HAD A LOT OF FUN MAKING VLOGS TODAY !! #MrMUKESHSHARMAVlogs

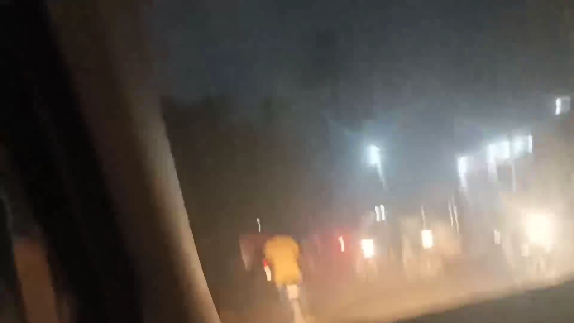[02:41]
होता है एक छोटा सा मार्केट और आगे का भी हम
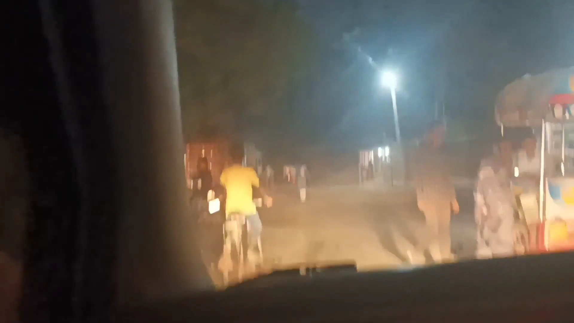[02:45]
दिखाएंगे तो वीडियो में आप लोग कंटीनिव बने रहेगा
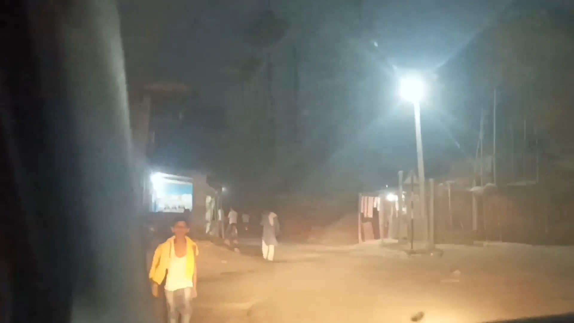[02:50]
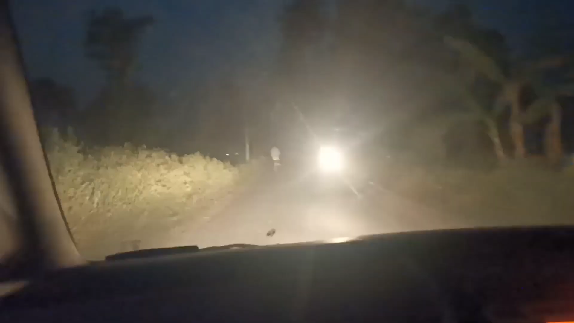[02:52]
तो दोस्तो अब हम लोग आ चुका है ग्रामिन छेत्र का जो रोड होता